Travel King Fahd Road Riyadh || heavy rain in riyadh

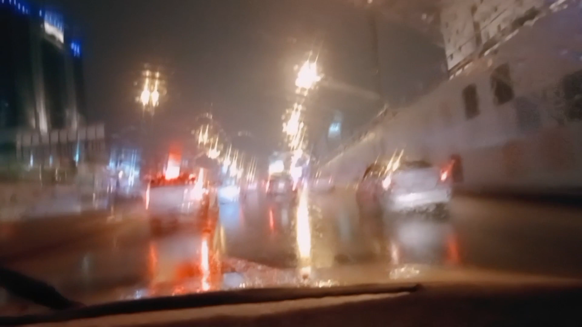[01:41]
गाइस देखिए कितनी अच्छी बारिश हो रही है, बहुत ज़्यादा तेज़ नहीं है, तो हम बाहर निकले हैं, आपको व्यू चेक करवाते हैं।
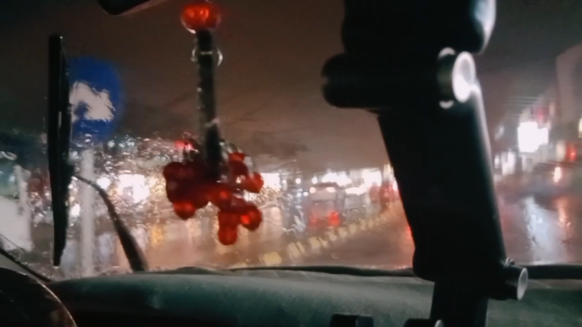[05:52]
गाइस एक वेपर खराब हो गया है, एक चल रहा है, अभी साइड पे लगाते हैं, चेक कर सही करवाते हैं।